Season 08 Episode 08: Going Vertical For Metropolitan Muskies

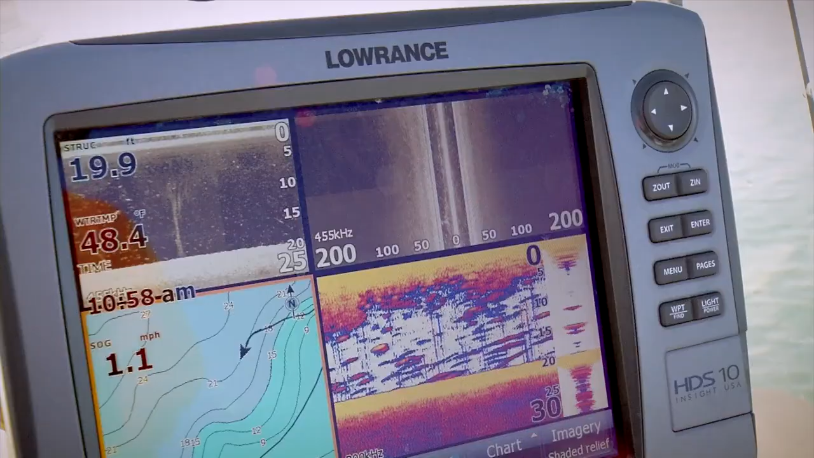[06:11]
On screen: depth 19.9 ft, water 48.4°F, speed 1.1 mph
I like this particular screen on my units because I can do a lot of things. I've actually got four-way split here where I've got side scan, I've got down scan, I've got the regular sonar, and I've also got the graph.
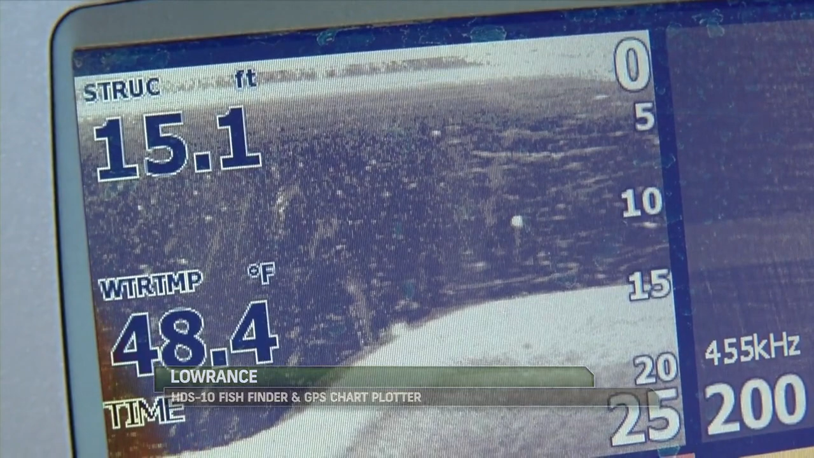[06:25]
On screen: depth 15.1 ft, water 48.4°F
So I'm looking for that on a combination of the down scan and the sonar. So I'm looking for bait fish stuff to eat. And the other thing that I'm doing is I'm also looking off to the side with side scan.
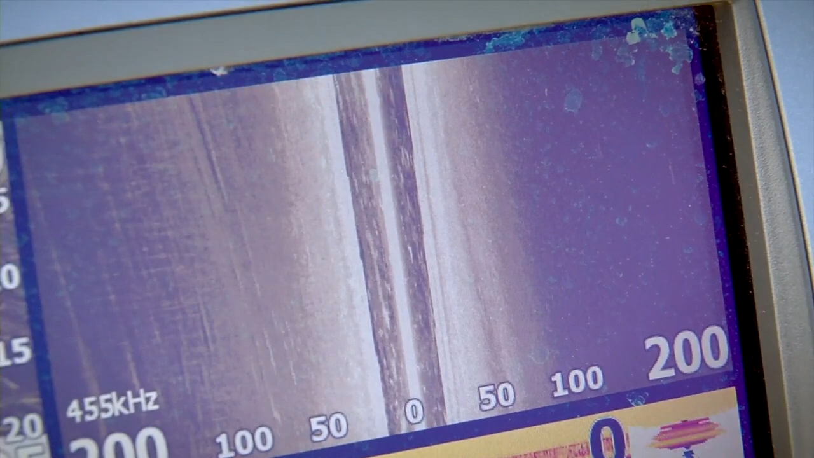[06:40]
but what the side scan gives me is once in a while a fish crib or a big rock or something might show up that we want to cast to as well.
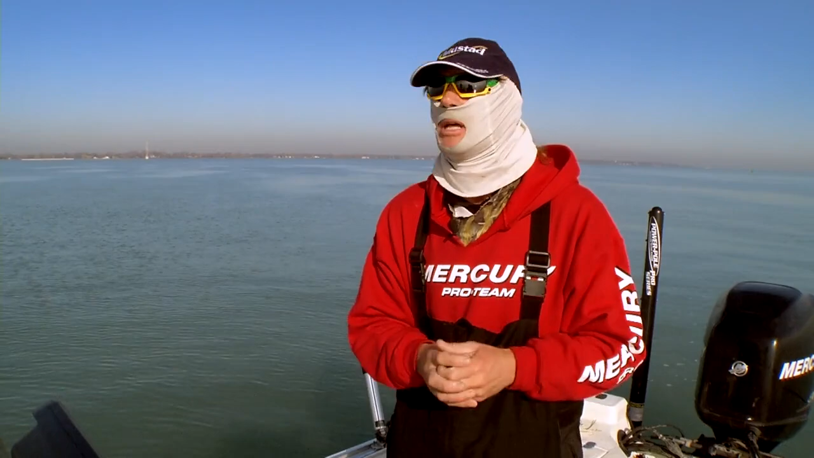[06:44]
So that's a good reason to have that on.
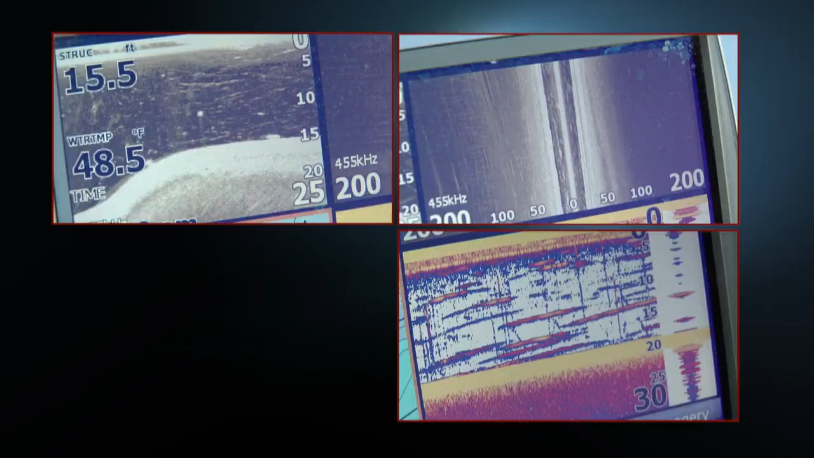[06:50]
On screen: water 48.5°F
Then the other thing that I'm doing here is I'm working back and forth on this break. I'm kind of crashing up shallow and I'm backing back off.
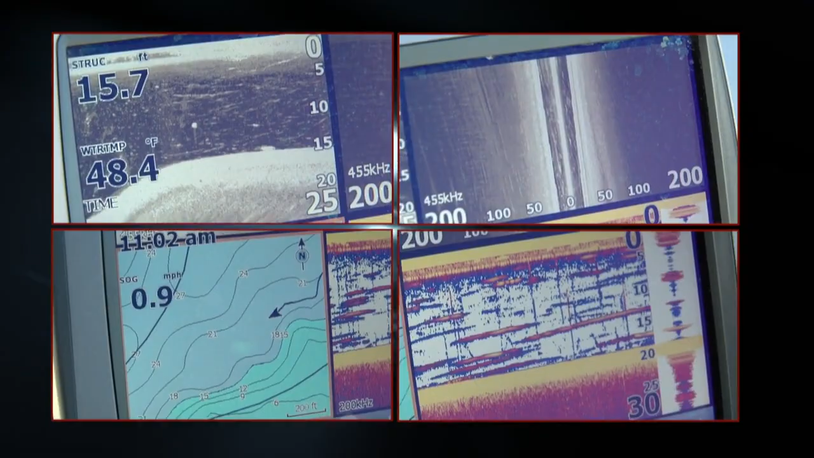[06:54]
On screen: water 48.4°F, speed 0.9 mph
So what we've also got with these units being connected together is I'm able to look at the back of the boat here depth-wise for my sonar and my down scan.